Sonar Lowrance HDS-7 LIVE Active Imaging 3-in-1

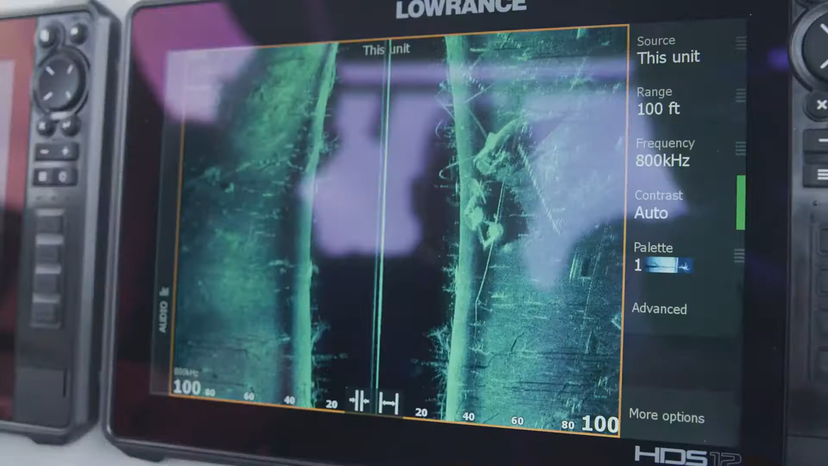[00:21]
Better clarity and higher resolution images than all the rest.